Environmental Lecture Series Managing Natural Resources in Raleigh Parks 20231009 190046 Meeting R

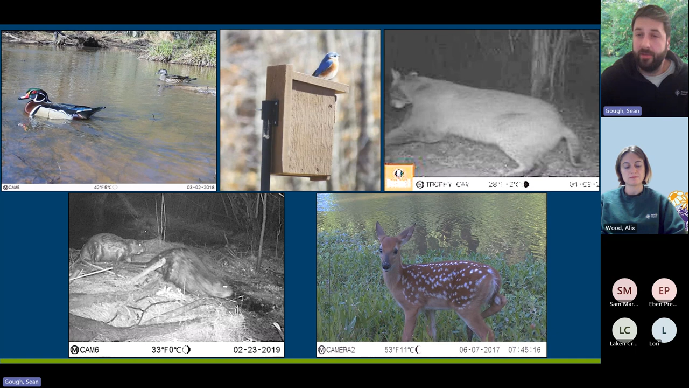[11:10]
I know a lot of other folks are typically surprised too. In the upper right-hand corner, there is a bobcat that we caught that's down at Walnut Creek Wildlife. I'm sorry, Walnut Creek Wetland Center, which is inside the belt line, inside the inner belt line. We have a family of beavers. We have plenty of white-tailed deer, wood ducks.
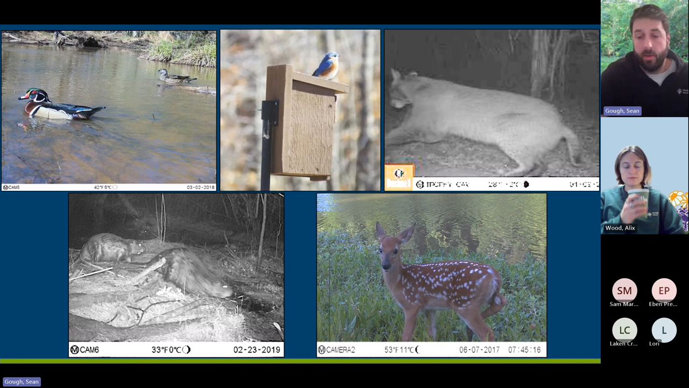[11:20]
And this was also captured down at Walnut Creek using trail camers.